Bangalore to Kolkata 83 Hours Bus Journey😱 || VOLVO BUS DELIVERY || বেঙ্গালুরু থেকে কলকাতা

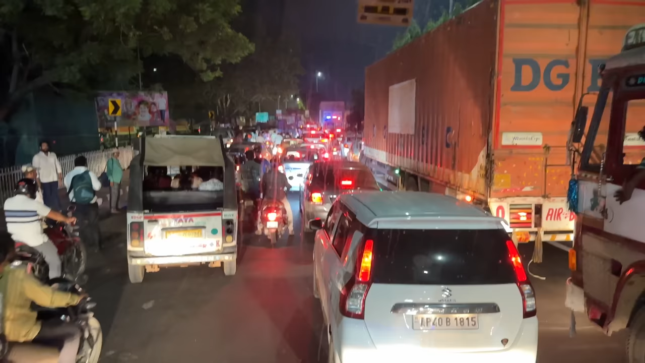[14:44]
এই সোজা রাস্তা যাচ্ছে বিশাখাপত্তনম, আর ঠিক এই রাস্তাটা চলে যাচ্ছে হায়দ্রাবাদ। ঘড়িতে এখন সময় হচ্ছে রাত 8:15, অ্যান্ড পিছনেই দেখছো দাঁড়িয়ে আছে আমাদের বড় মস্তানগুলো, আমি তোমাদের ছোট মস্তান,
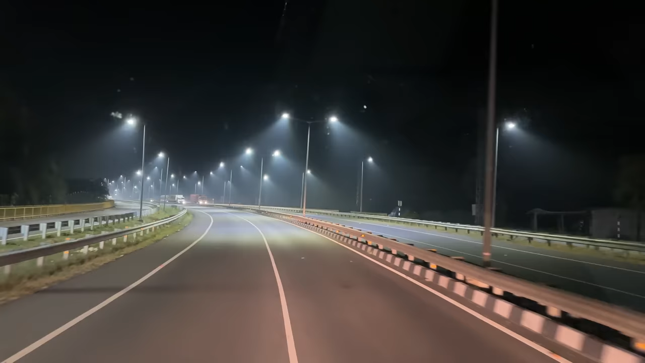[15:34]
বন্ধুরা, এখন ক্রস করছি আমরা গোদাবরী নদী। এই ব্রিজের নিচেই হচ্ছে গোদাবরী নদী, আর ঠিক ওই পাশে হচ্ছে সব মন্দিরগুলো।